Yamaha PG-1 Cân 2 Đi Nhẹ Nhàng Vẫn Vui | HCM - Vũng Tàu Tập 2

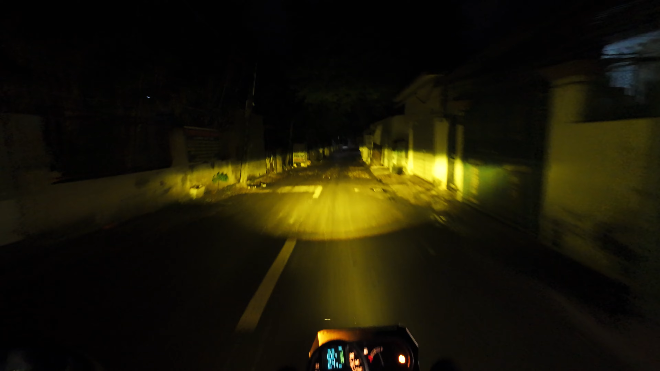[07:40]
Để mà đi vào được cái trung tâm thành phố Vũng Tàu thì nó có 3 hướng đi Hướng thứ nhất mà mọi người đi nhiều nhất đó là hướng đường 3 tháng 2 Đó là nó đi thẳng vào trung tâm luôn Còn hướng thứ 2 sẽ là đường 2 tháng 9 Là cái đường này là mình sẽ đang đi chuẩn bị đi nè Và
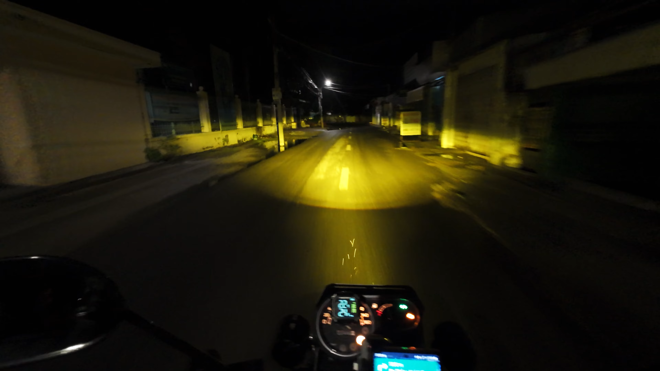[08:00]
hướng thứ 3 là cái đường 30 tháng 4 Là cái đường vừa rồi ở ngoài kia mình quẹo vào qua bên này nè Trong 3 cái nhánh đường đó thì cái nhánh đường mà 3 tháng 2 Sẽ là cái nhánh đường mà hay có chút đứng nhất Mình nói thì... Các bạn đi đâu? Các bạn có nhìn thấy gì không? Nguyên coi cứu mèo luôn các bạn ơi Nó bay ngang mình luôn Mình nói cái thông tin này ra
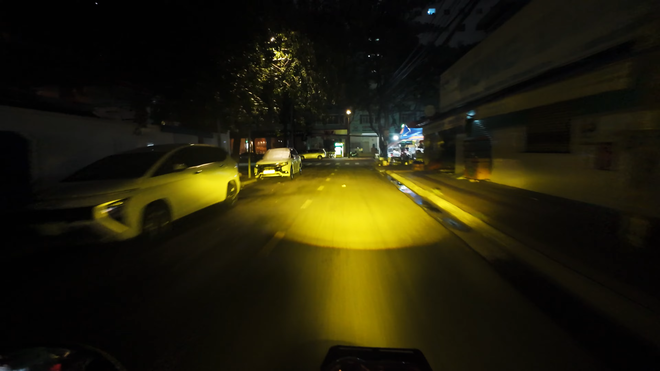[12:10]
Nó cứ mưa mưa Ủa đi đúng đường nha Nãy giờ thì nó có cái hiện tượng chạy mưa Thành ra là bây giờ thì không biết là có chạy ra quảng trường chơi một chút xíu hay không Để xem quảng trường nó có đông hay là không Ở đây thì khô nè Ở đây thì thấy đường xá có vẻ khô ráo
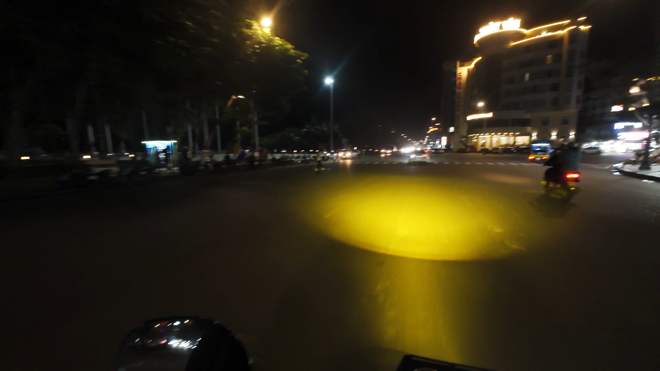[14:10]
Để bây giờ quẹo vô đây mình à Quay sơ qua các bạn coi con xe của mình đang đi dưới nào Chứ nãy
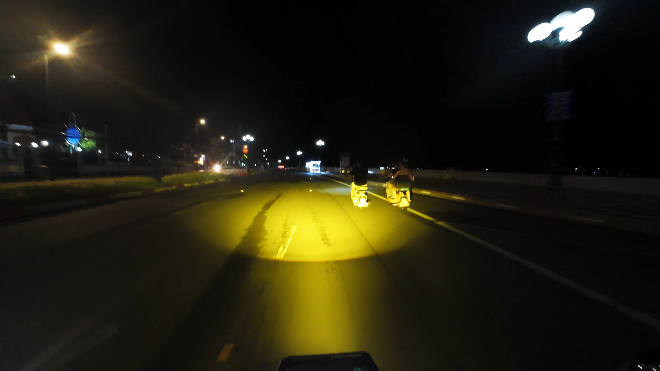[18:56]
Ui xời đó rồi Các bạn có thấy gì không Quá trời quá đất Bây giờ sẽ quay về đường cũ Và đi về cái hướng Khách sạn mà mình đặt Gần tới khách sạn rồi Thì nó nó mưa Bắt đầu có những giọt mưa Và gần Dần dần Nó nặng như hạt dần Còn cách khoảng Hai cây nữa Là tới các bạn rồi Đừng nói là đi Cả buổi Không có bị ướt Mà Gần về tới Khách sạn mà nó ướt được nha